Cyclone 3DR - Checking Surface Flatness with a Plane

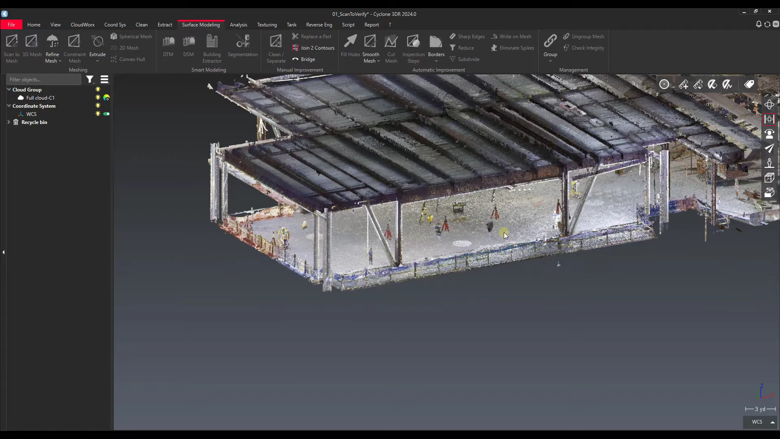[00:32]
This is just kind of a method that I used to use with the extraction that you might still want to use in some cases whenever you need to have a very specific direction that you need to check flatness against or check a direction for. So the way that we go about doing this, I've just got a generic scan here of some construction with a concrete core here.
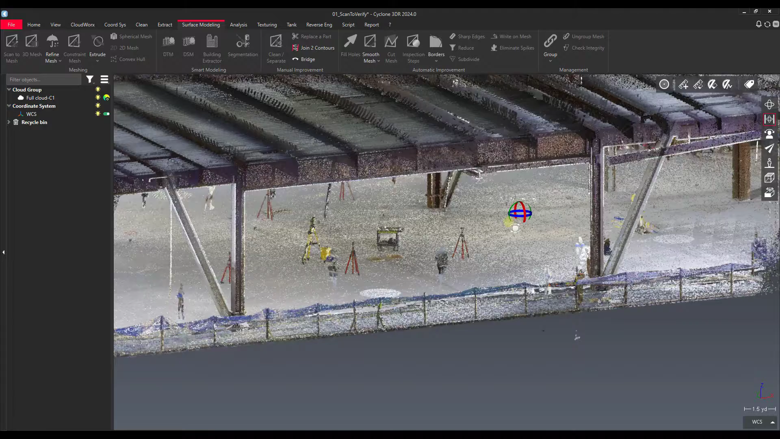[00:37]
The first thing you do is you would extract a plane. My point cloud turned on and then on the extract tab I go here to extract plane and then I want to use region grow. Now region grow is like the best fit.
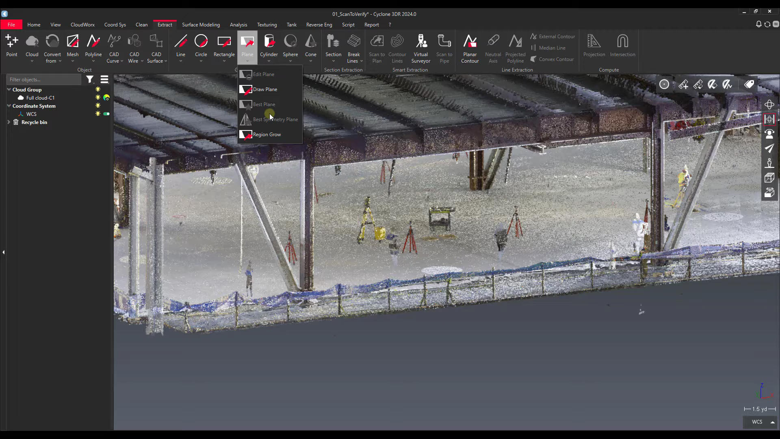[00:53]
So the best plane would actually take the whole point cloud and try to fit a plane to it. Region grow, we'll give it seed points. So I'll click region grow.
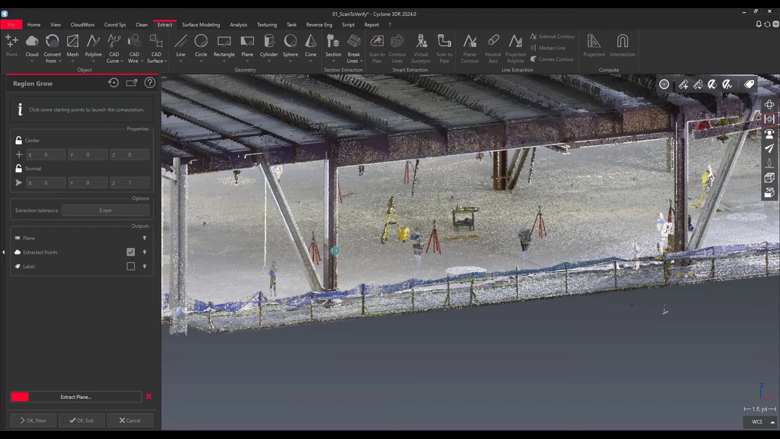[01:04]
You'll see here when I start clicking on some points that it looks around the area for it and then tries to generate
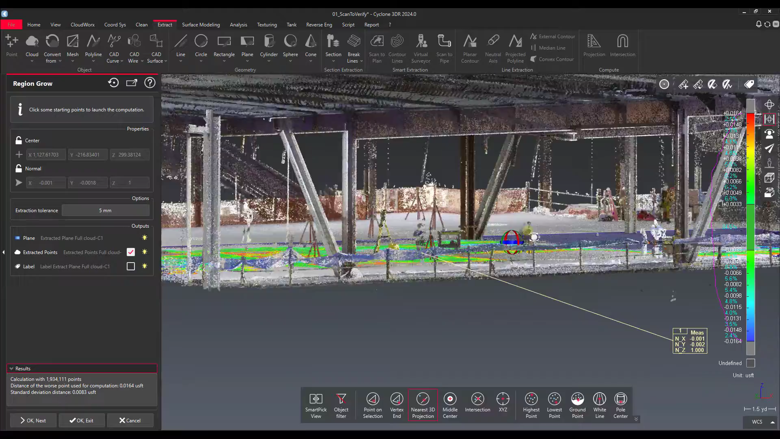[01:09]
a plane based off of that data that's around that surrounding point. Then we can provide additional seed points. So we'll give a second point over there. You can see that grew my plane a little bit bigger.
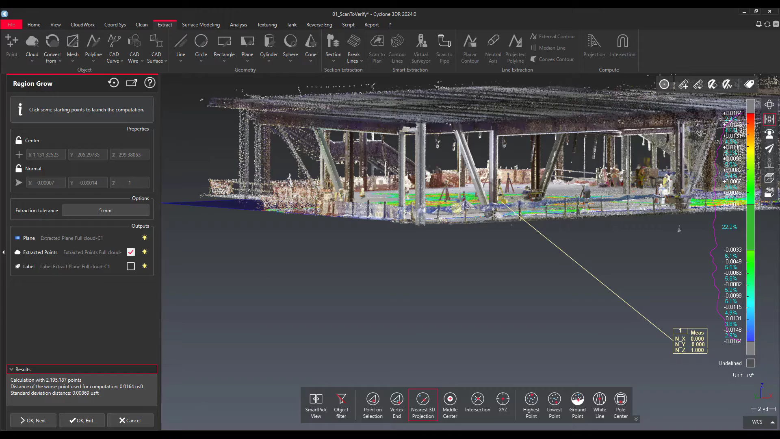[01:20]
I'm trying to cover the whole floor. I'm going to give it one more over here to try to create the plane from.
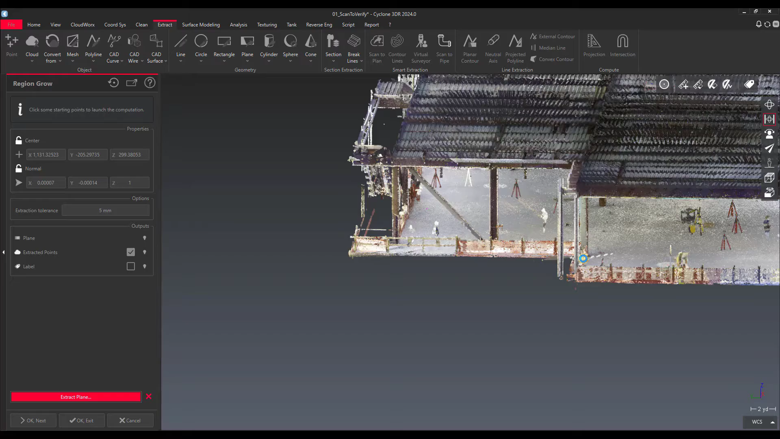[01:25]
It's going to do as best it can. That one made it a little bit worse.
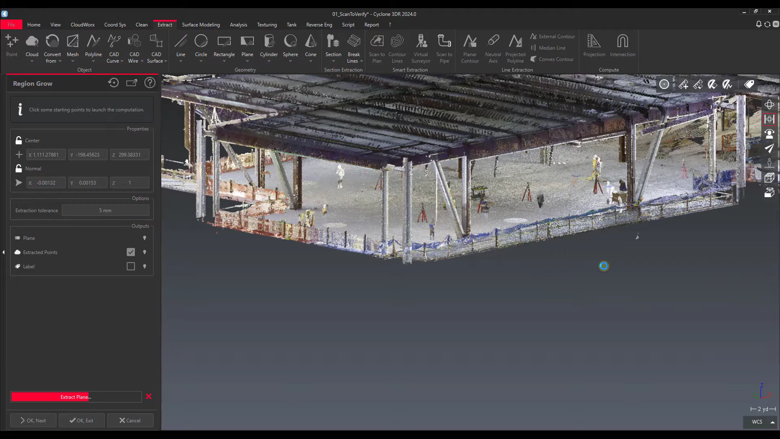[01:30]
I'll put another seed point over there. So that's the way that the region grow command works.
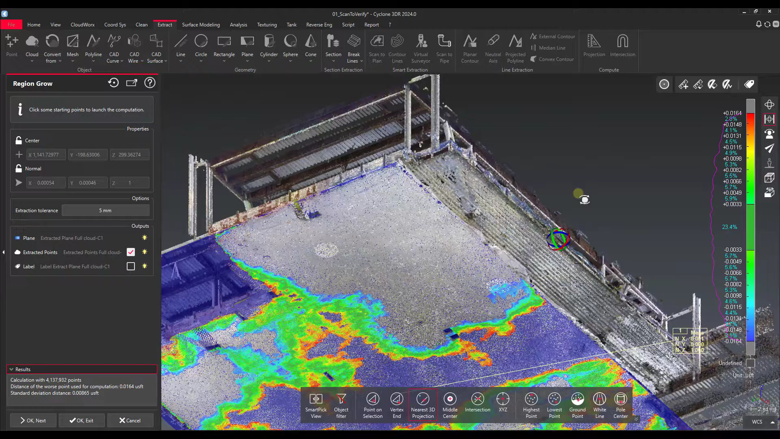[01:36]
That kind of covers the whole thing for us. But one thing that I want to say about this is the way that we're doing this
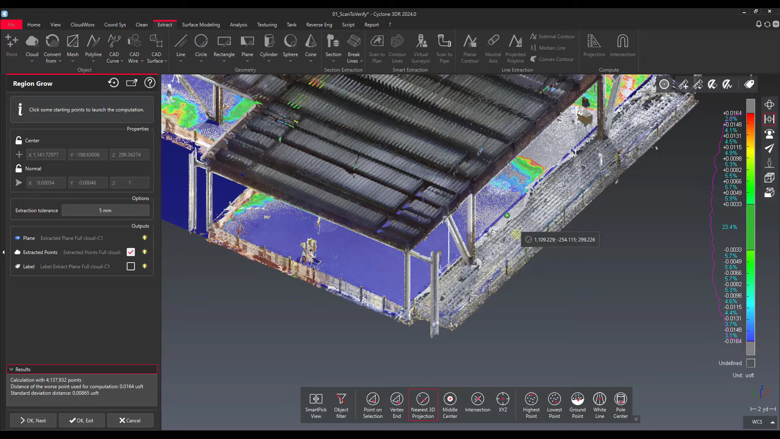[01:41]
doesn't really provide us a good flatness analysis.
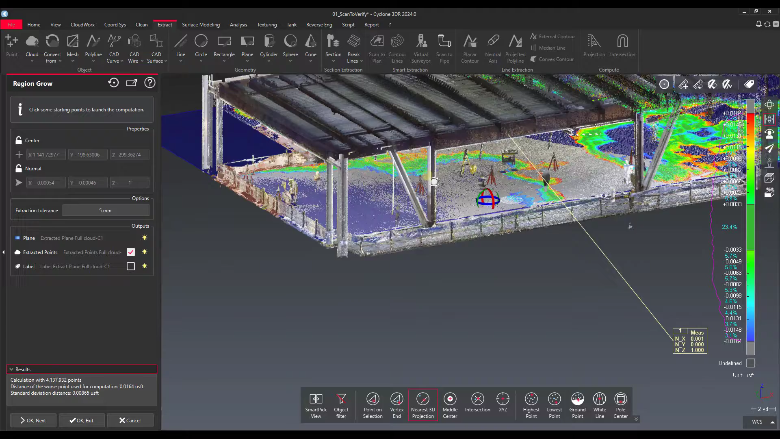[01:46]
Just because this plane is actually fit to the floor.
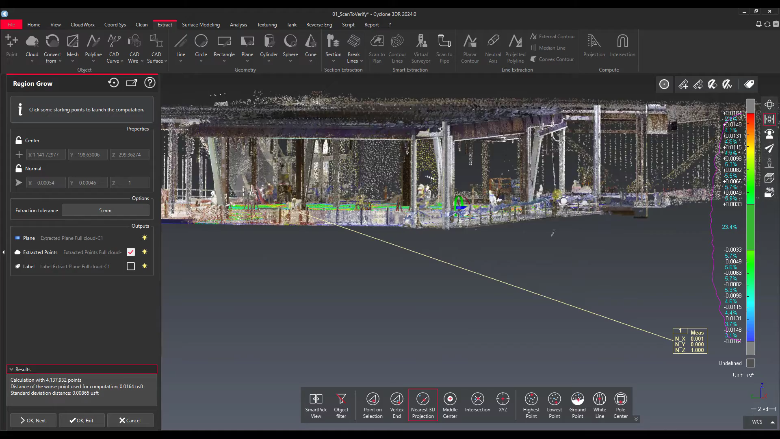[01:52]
So it is going to try to best match a flat surface to the entire floor.
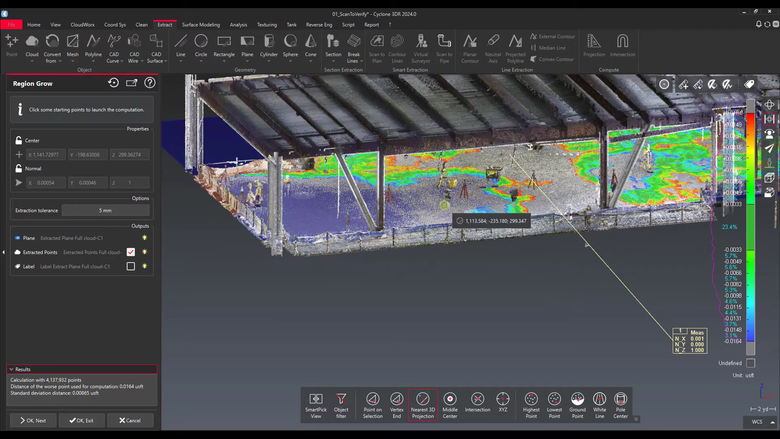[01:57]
But that doesn't necessarily mean that that is going to be level. So like let's say we were trying to check flatness and also our level. Well you can see the normal direction might be slightly off. So I know that my X and Y tilt is also slightly off here.
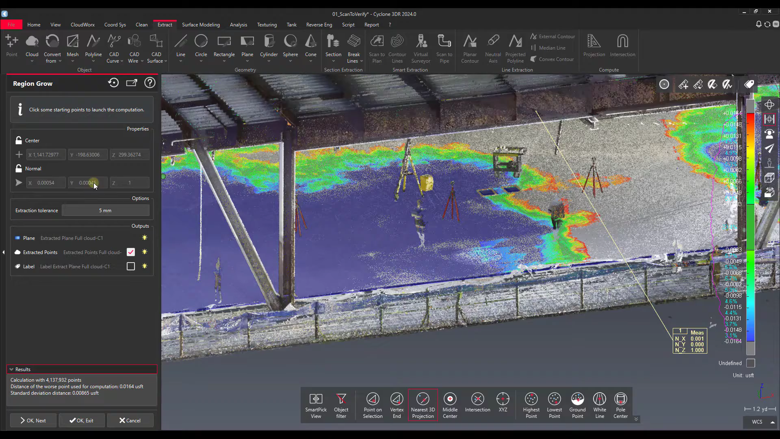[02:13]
So what we could do is we could control the normal of this plane. We can hit this little padlock over here that locks the normal.
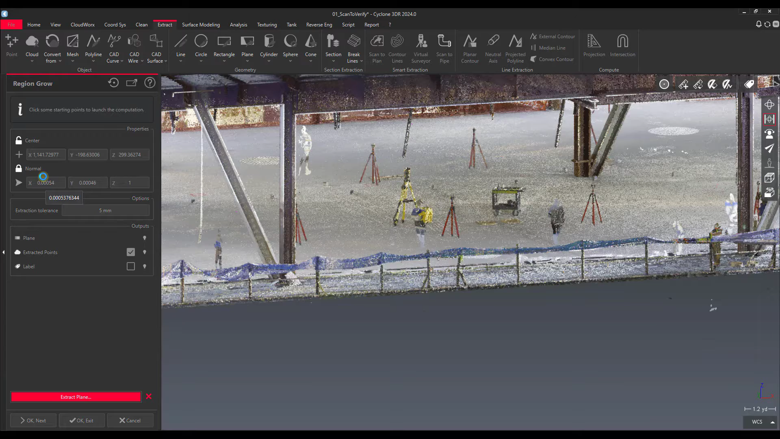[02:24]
And that allows us to manually set it. So I can either enter my values here. I can put 001 here. And that will actually update this.
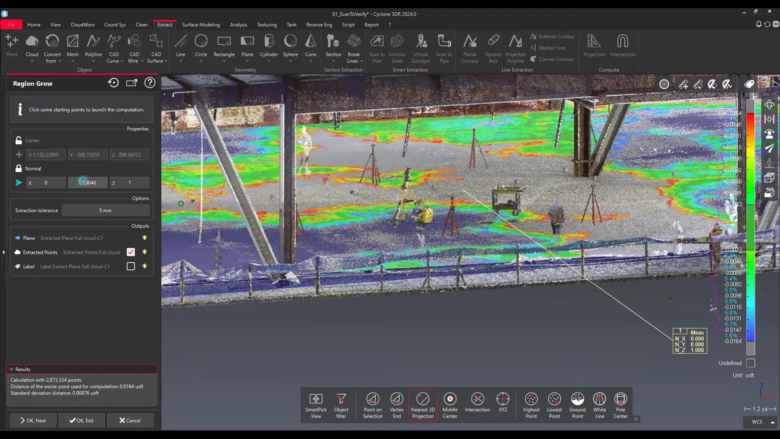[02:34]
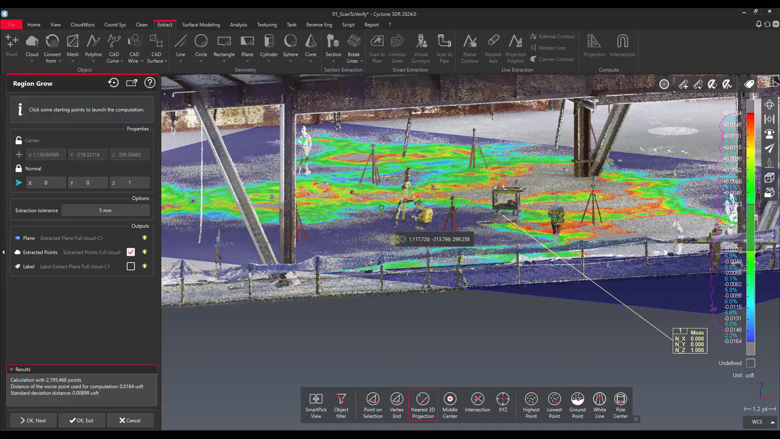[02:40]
So that this plane is only allowed to be perfectly vertical based off of the coordinate system of our document.
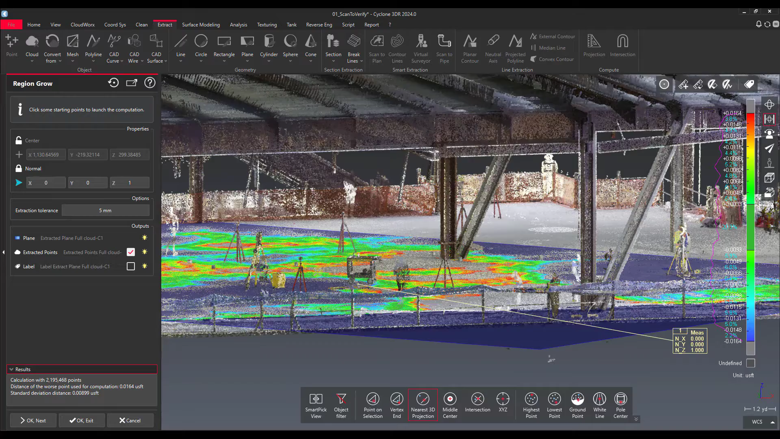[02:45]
So you can see that it affected the way that it created the plane here.
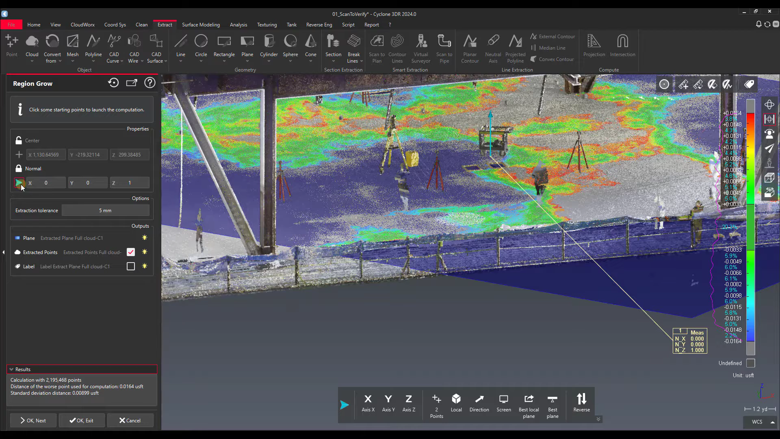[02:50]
Another way we could do this is we could click the arrow and then we could just click Z axis. And that would set this the same way. We also have an extraction tolerance for our region grow. I'm going to go ahead and make that 10 millimeters.
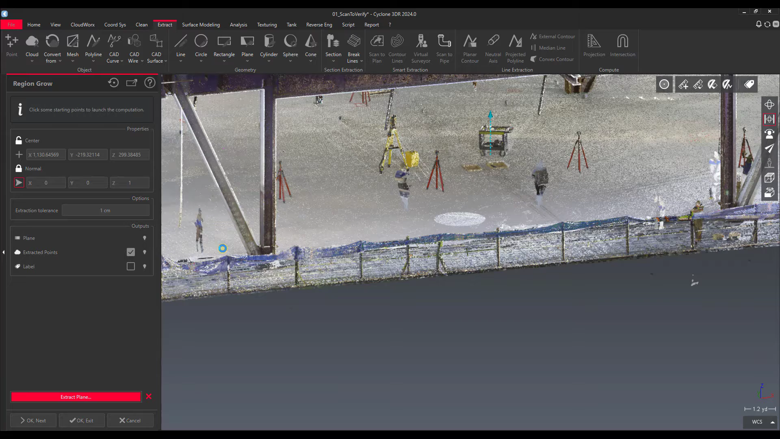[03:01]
Let's see if that helps us fit a better plane here.
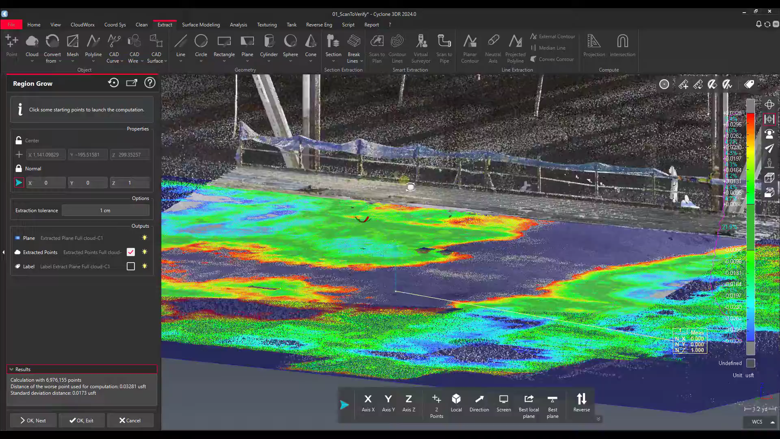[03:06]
Yeah, so that's giving us a little bit more wiggle room. So once we're happy with that, that seems to cover the entire floor there for us. I'll say OK exit on that.
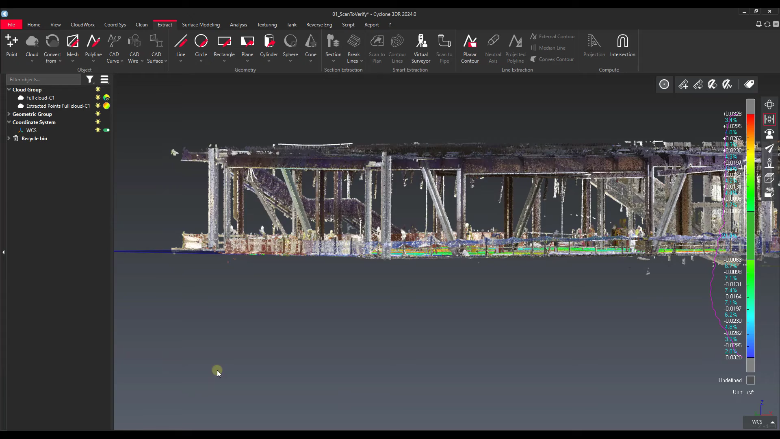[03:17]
And this gives us our plane. And the important thing about this plane is that the vector direction of it is perfectly vertical.